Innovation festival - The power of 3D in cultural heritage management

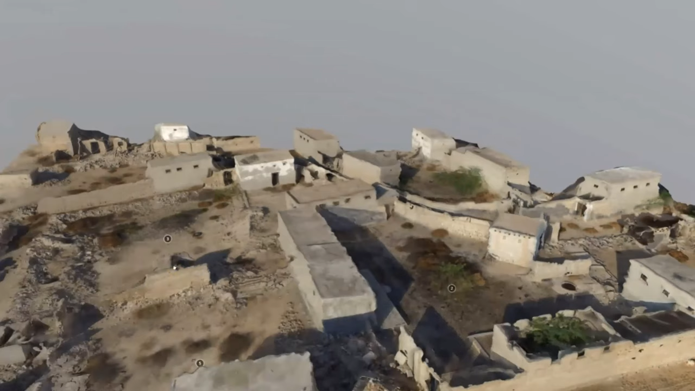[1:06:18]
Sites can be viewed in the context of the location based on LiDAR data and a low altitude survey,
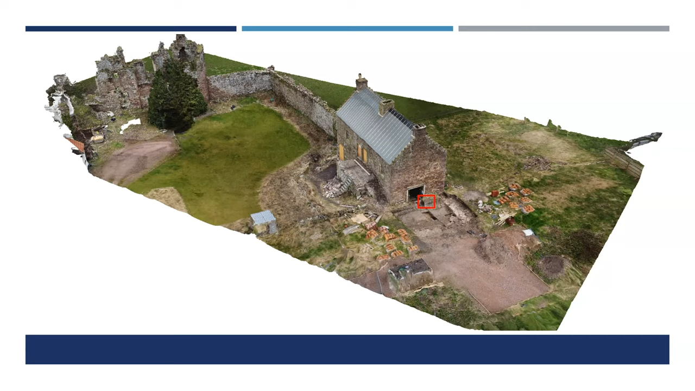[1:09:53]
rotate it, view it from different angles. And I'll just show you the detail of this model is that little red square, which has hopefully appeared. I'll zoom into it. And there we have the unprecedented detail that we can zoom into a specific part of the model and discuss a bit.
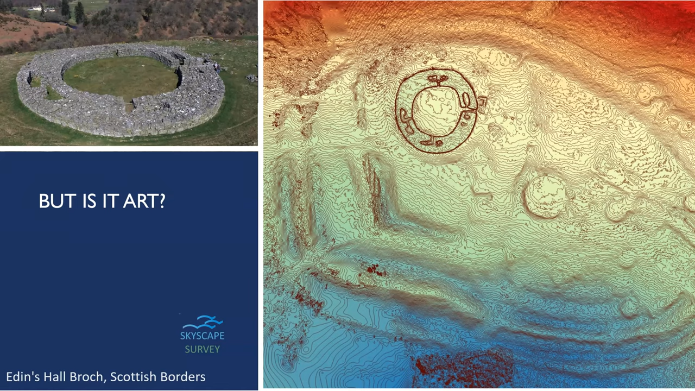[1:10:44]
Well, to be honest, all visualizations and illustration are a form of art. It's conveying in a graphic form a concept. And although you're also at the same time providing a structured survey data set, the simple use of colors and framing can lift a standard contour plan and make it, well, both easily readable and hopefully aesthetically appealing. Here we've got the Scottish Broch in Eden's Hall.
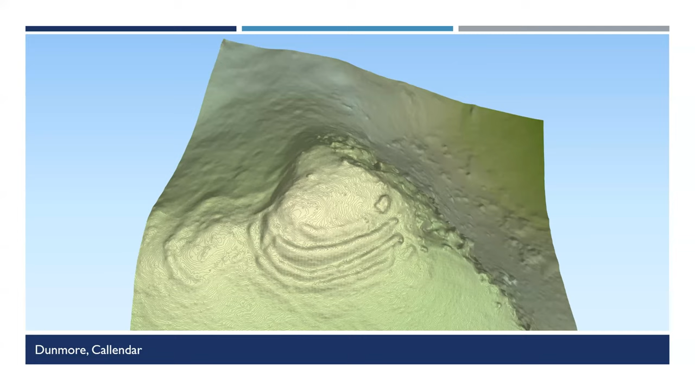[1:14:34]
These are 10 centimeter contours. But for some reason it works. You get that idea of the dramatic slope down to the right, the rocky cliffs, as well as being able to understand and visualize the site itself.
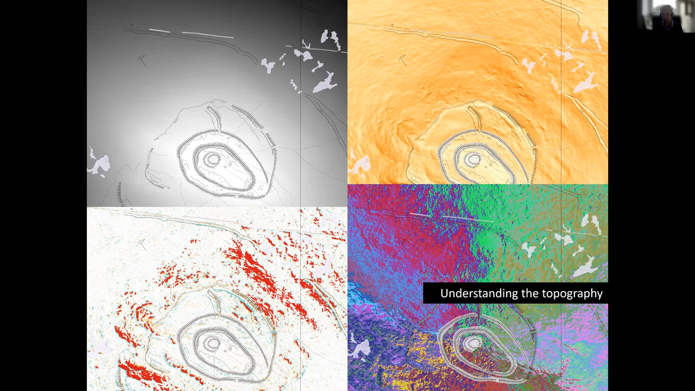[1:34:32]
So the orientation of the flanks of the hill. And one of my favorite is this image which we produced, which is actually not a raster. It's a vector representation of a slope, in which,
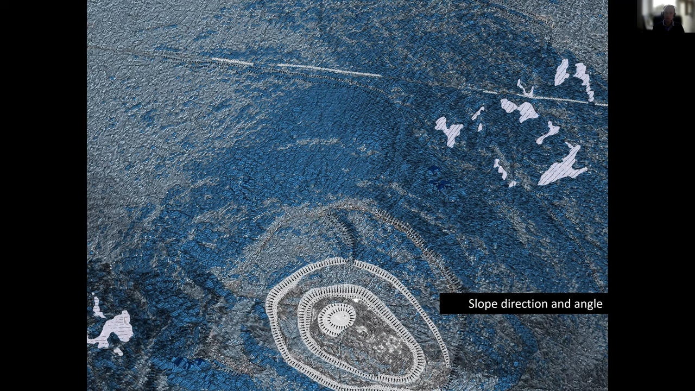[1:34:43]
as you can see it here in more detail, every single cell of a raster was transposed into a vector value, and
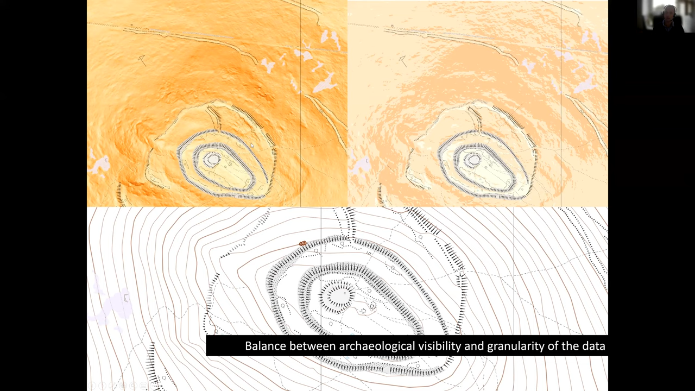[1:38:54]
present the slope in three classes, which we can see in the top right corner. So relatively flat areas, moderate slope, and much steeper slopes. And for this